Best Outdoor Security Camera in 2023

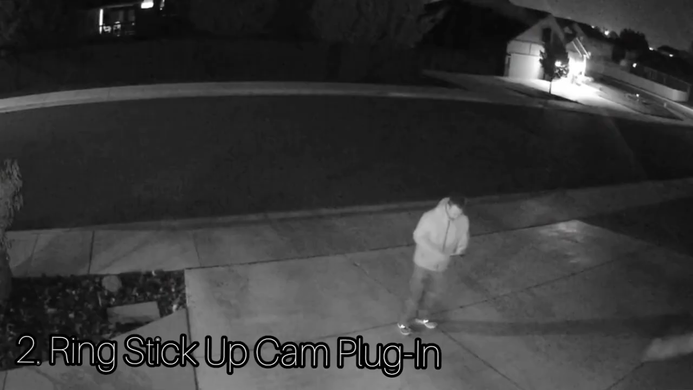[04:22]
control your camera, receive notifications, and view video storage. 1.